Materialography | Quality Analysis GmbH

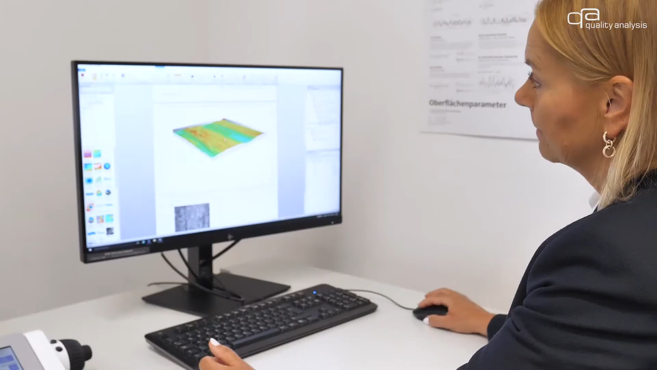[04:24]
Laser scanning microscopy allows us to perform precise analysis to characterize surface topographies down to the nanometer range.